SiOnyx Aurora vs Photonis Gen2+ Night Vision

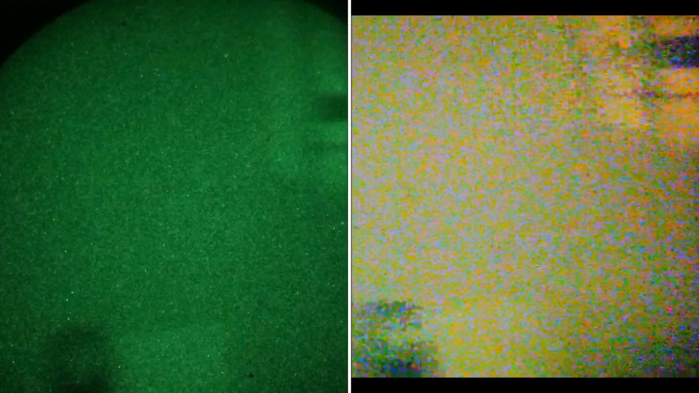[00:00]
All right, so I should have got a film simultaneously with the Aurora.
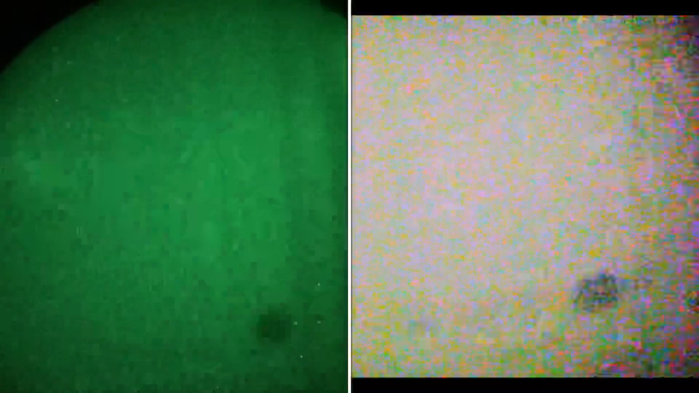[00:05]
It's really awkward doing it like this.
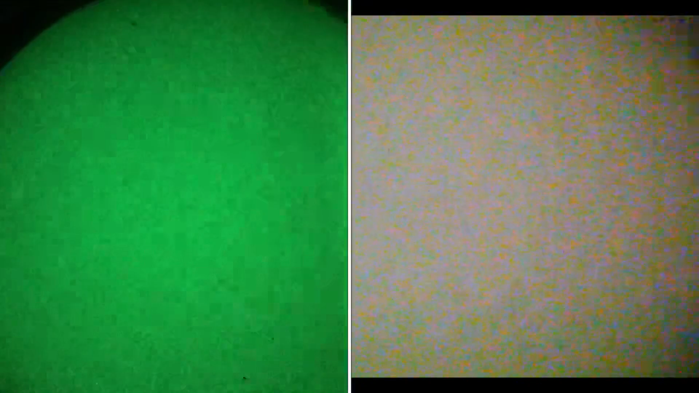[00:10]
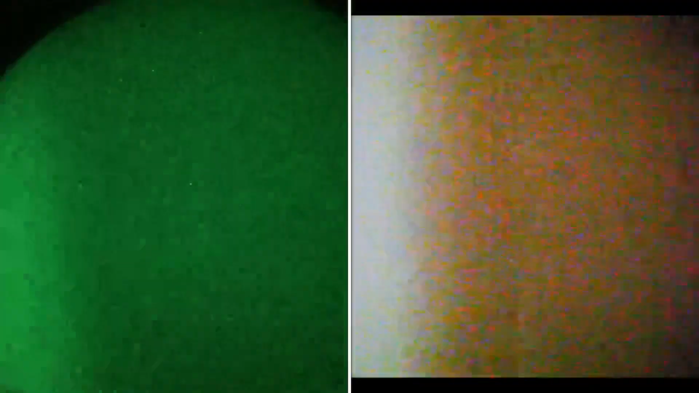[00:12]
I should have a film more. So I'm filming through Photonis Gen 2 tubes in my Anvis 9s. Here is a, and I'm filming with the Sinox Aurora at the same time.
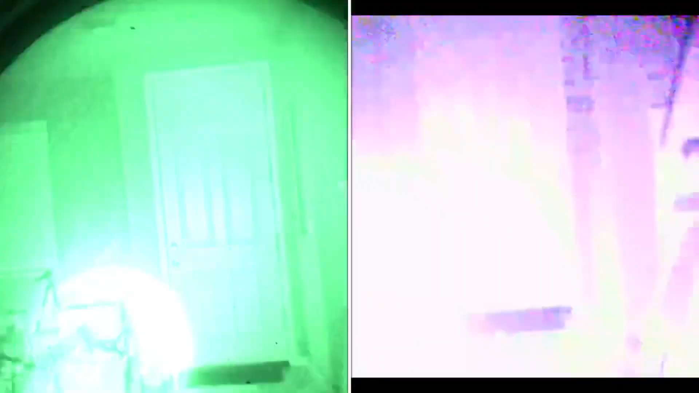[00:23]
Here is a IR illuminator.
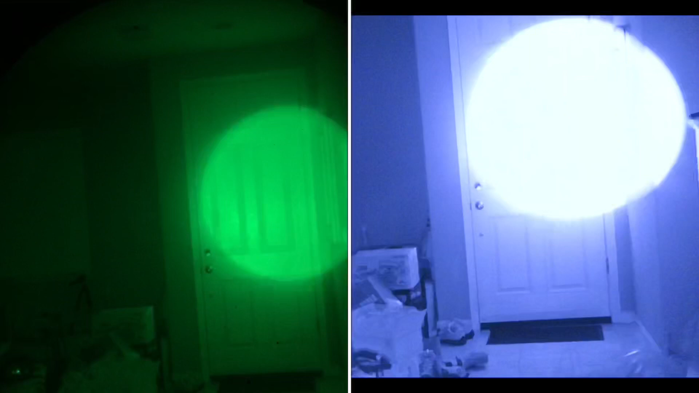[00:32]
I'm adjusting the brightness in the iPhone so I can actually see what's inside the beam. So that's what it looks like without the beam.
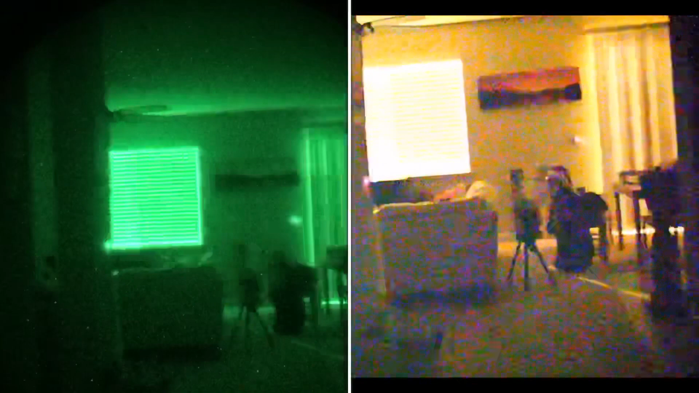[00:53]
That's what it looks like with.